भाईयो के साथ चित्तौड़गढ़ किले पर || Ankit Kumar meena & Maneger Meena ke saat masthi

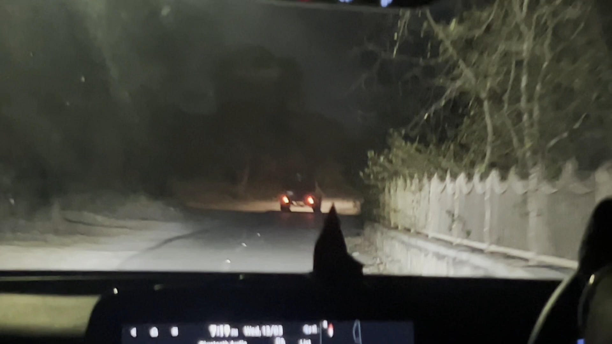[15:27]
अब आ गया तावड़ा। ये तो भाई बहुत पुरानी गाड़ी, जो पहले के जमाने में चलती थी ना पुलिस के पास, वो गाड़ी है ना ये। हाँ वो पुलिसी हो।
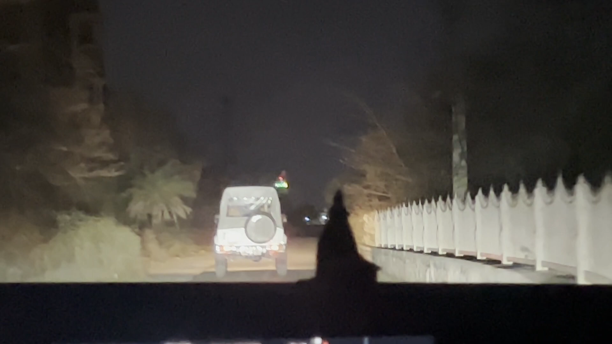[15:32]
पुलिस है क्या ये? अरे वो पुलिसी।
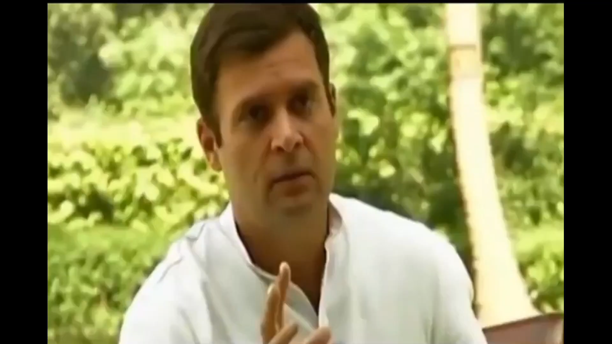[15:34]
मजा आया, और मैं ये जो मजा है हिंदुस्तान के हर व्यक्ति को देना चाहता हूँ। अरे साइड में बैठाओ, डिमर मारो पुलिस को।
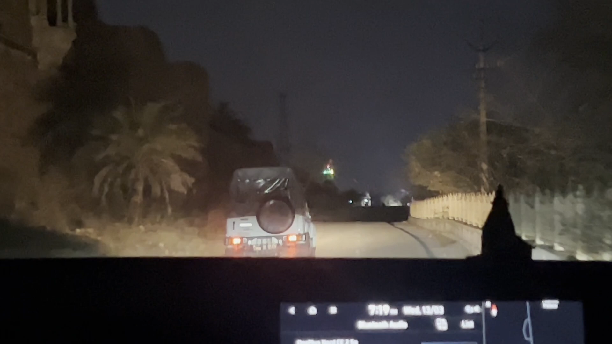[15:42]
ओ इंडिकेटर दे रहा है यार, क्या मस्त गाड़ी है, क्या मस्त गाड़ी देखो गाइस।